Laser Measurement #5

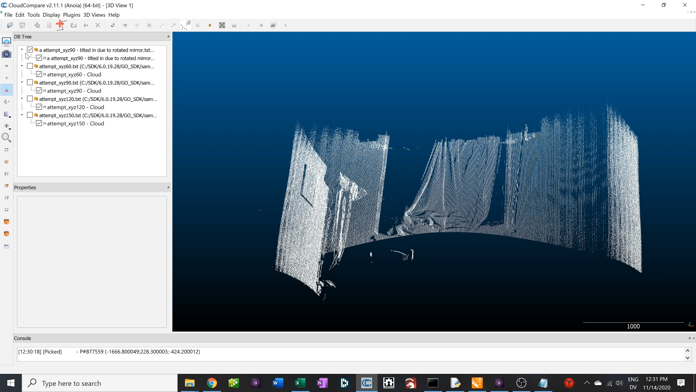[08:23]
So once you do all that stuff and you go down all the roads to do it wrong in between, you end up with this scan.
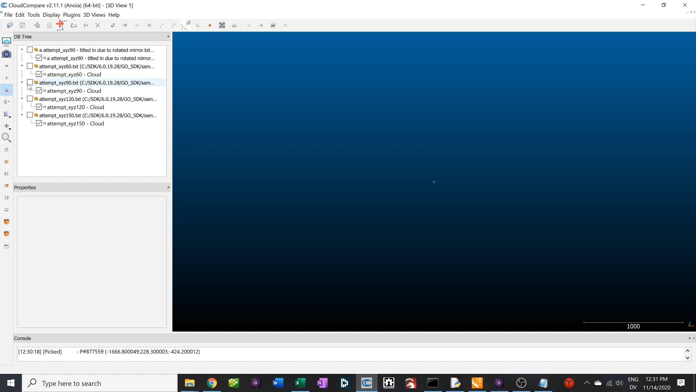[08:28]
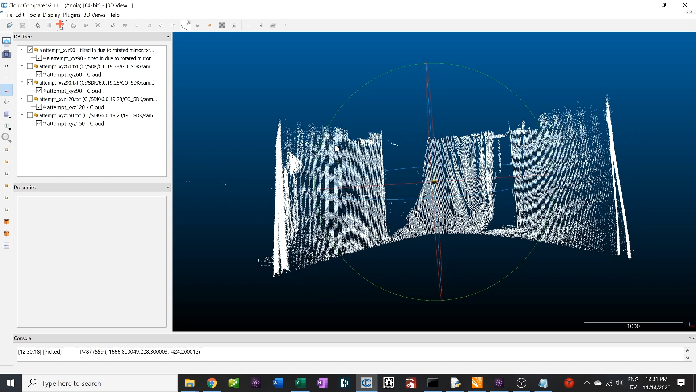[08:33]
We can see here the difference that at the top it was about correct. If you remember earlier, we measured it closer to the top and it was pretty correct, but at the bottom it was too large.
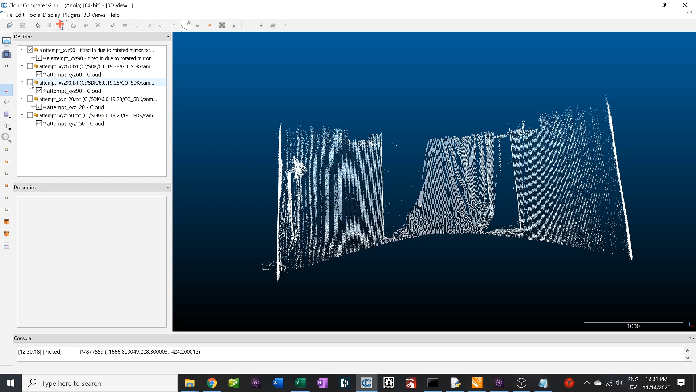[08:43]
So here's the corrected version and we can see that it looks much straighter. Still not perfect. A little bit of wave, but also these walls can be a little bit funky here sometimes.
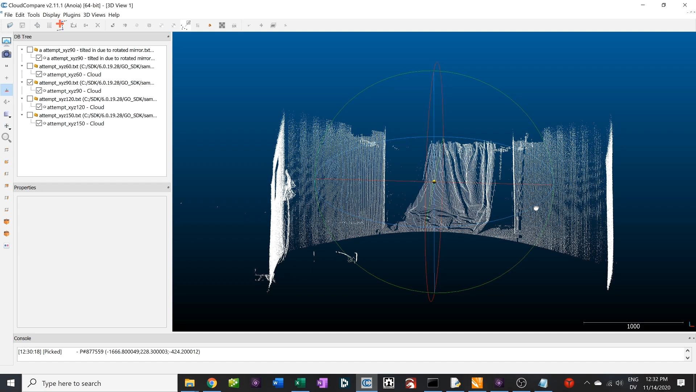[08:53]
So not all of that is going to be due to my program having an issue. We have where we're looking higher. You can see here that these corners are matching up really well.
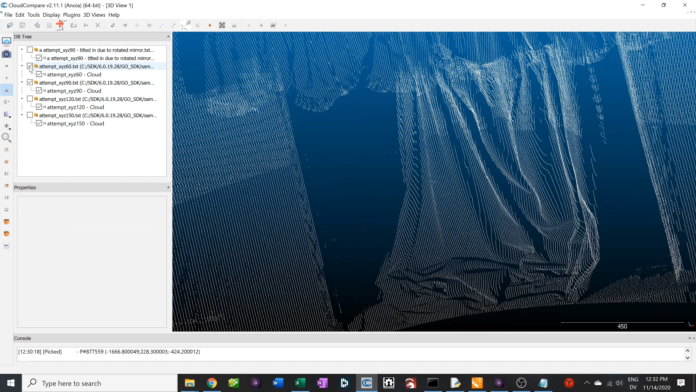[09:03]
Feeling pleased with that, it matches up on there.
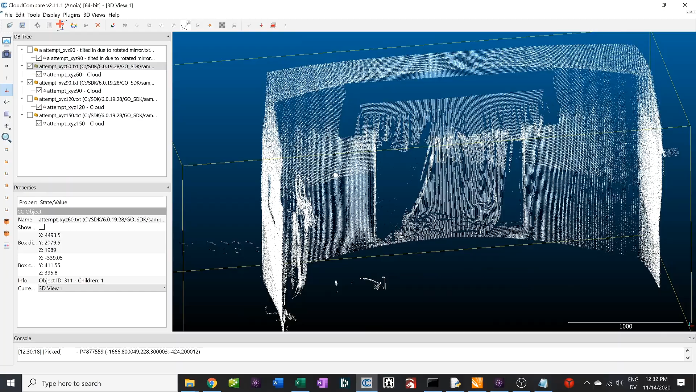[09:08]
If we come around to the back, there's a lot of noise here due to the window frame,
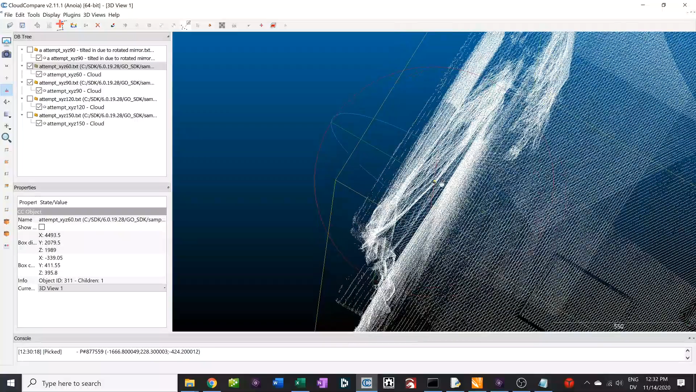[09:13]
but I think you get the idea. It looks good. We bring in the lower angles and then down below as well.
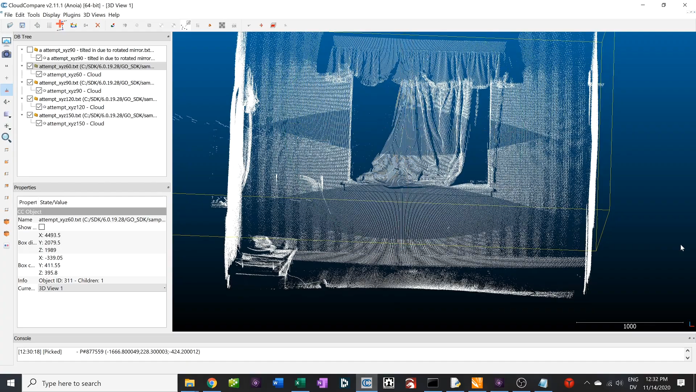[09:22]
But we do have some mismatch over here, which we'll be able to see better later. But overall, tell you what, the floor here, you can see where the bottom scan,
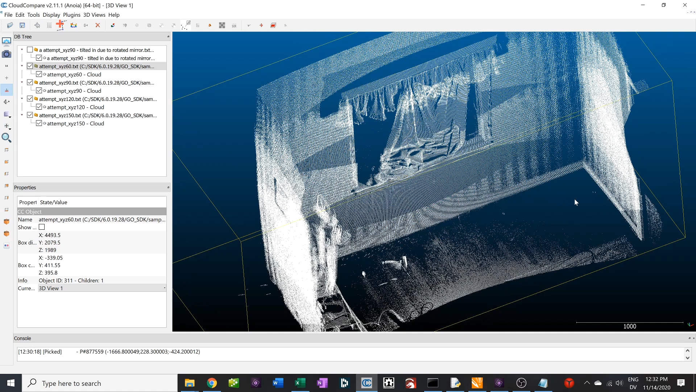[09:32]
this is very dark flooring, got a poor return here because it was trying to get a good return off this and this. So that's where that multiple exposure would come in handy.
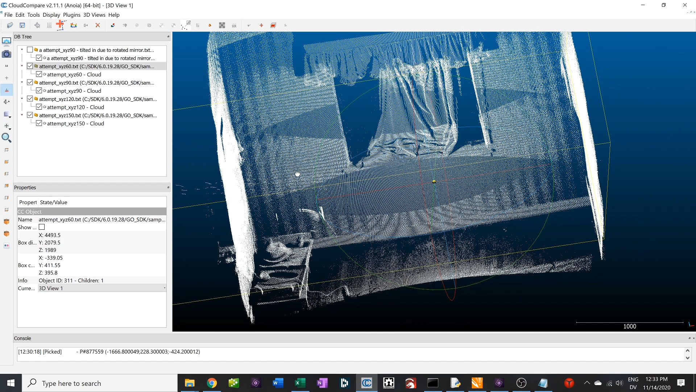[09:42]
There's a hat that's sitting on some leaves for the table. It really impresses me how much you can actually see the thing based on these quote-unquote depth measurements.
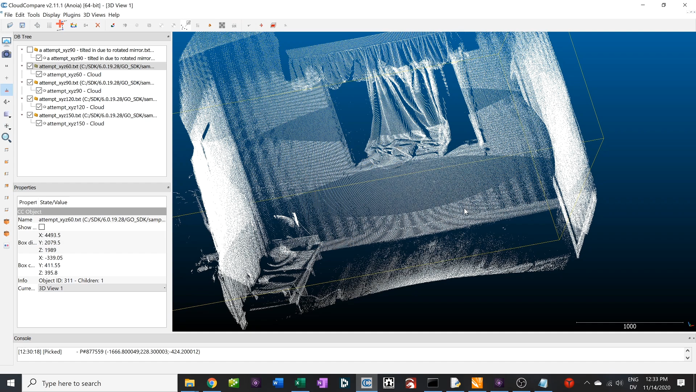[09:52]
Because you get a poor return sometimes in these darker areas of the striped wallpaper.
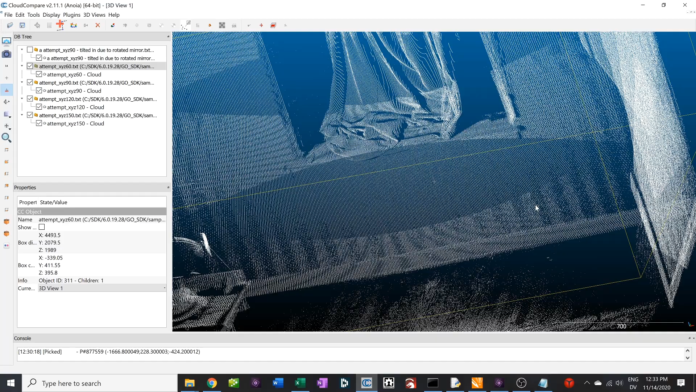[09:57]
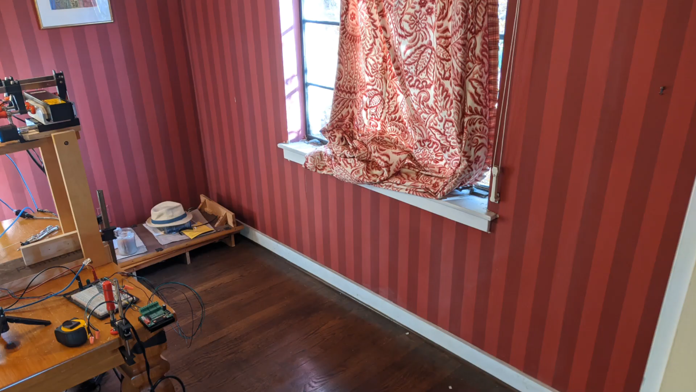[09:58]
These point clouds are fun, but what I really want is a surface to work with. So I'm going to select all of these and then I'm going to merge them down to one point cloud.
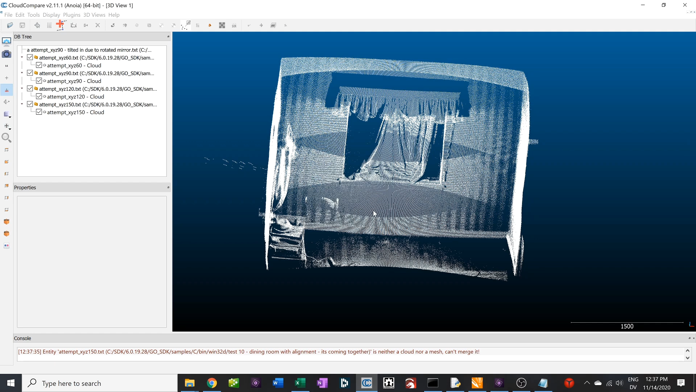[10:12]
And then I'm going to resample the point cloud.
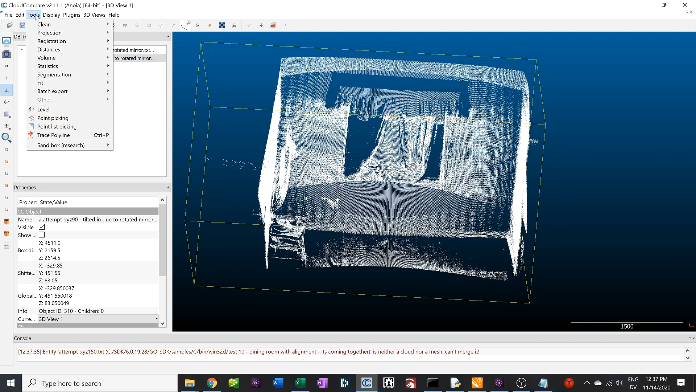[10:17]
I'm actually going to bring this to about 8 millimeters or a third of an inch.
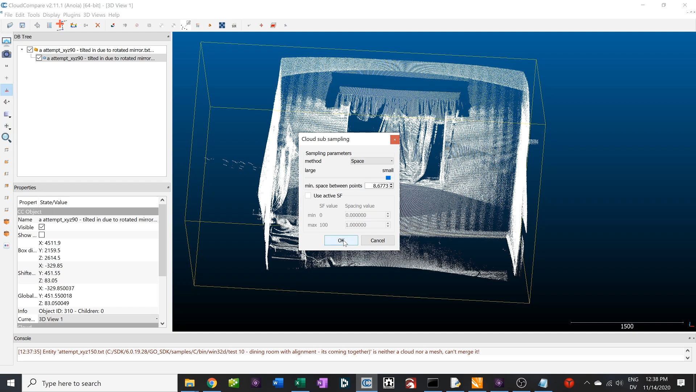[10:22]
This drops the point density down to about one third of what it was before.
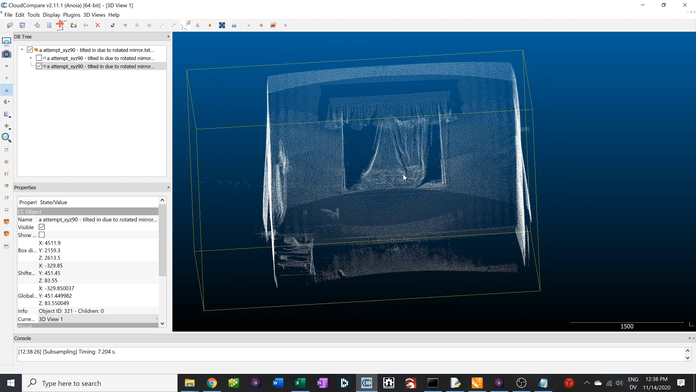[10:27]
And then now we can go ahead and make a mesh out of it.
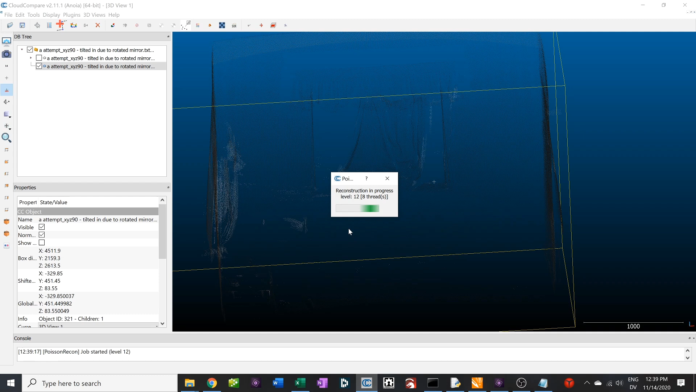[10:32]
It takes a little bit to calculate this 3D Poisson one. The surface looks a little bit funky at the beginning here. I guess it's trying to solve it made up to a certain plane,
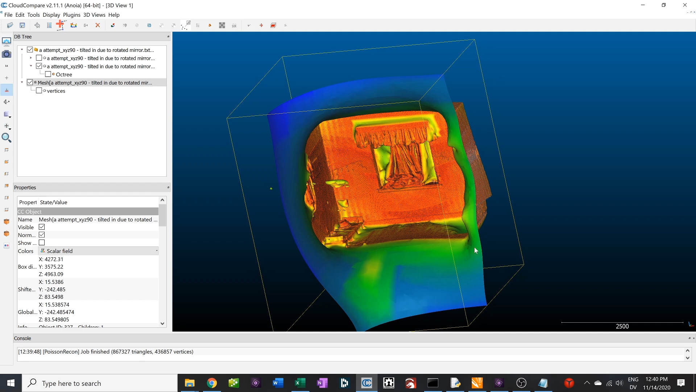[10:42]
but through the power of the internet I learned about filtering.
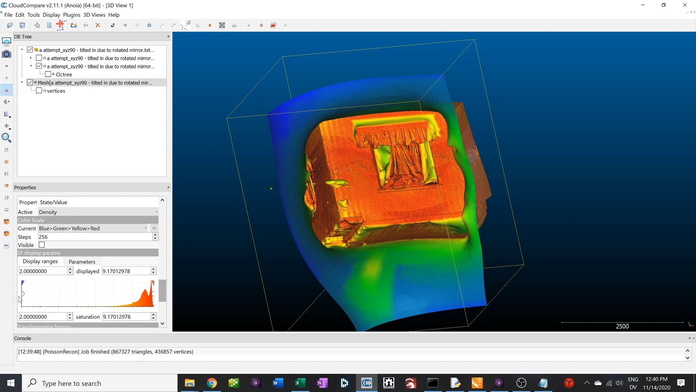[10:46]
We can actually filter in some of the more aggressive distance filling operations.
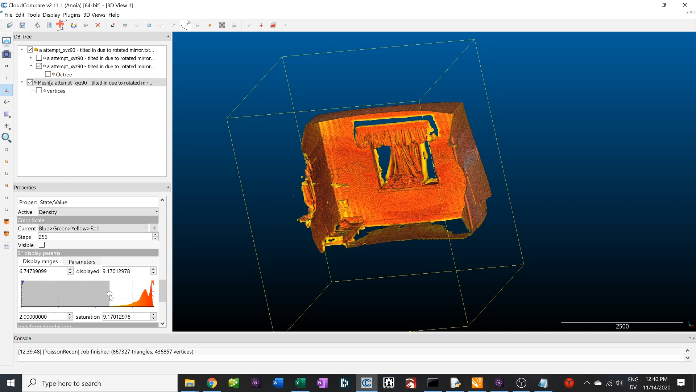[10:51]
Here is a mesh, which we...actually, I think it looks better if I turn off the points. So this is just the mesh. You can see our overlap errors where it's not quite lining up perfectly, but right now I feel fine with that. I mean, given the fact that I have this mirror double-sided tape to a piece of wood that's clamped on there, once I get back to the full workshop setup in roughly a month or so, I'll be able to machine some blocks and experiment better with mounting that on there.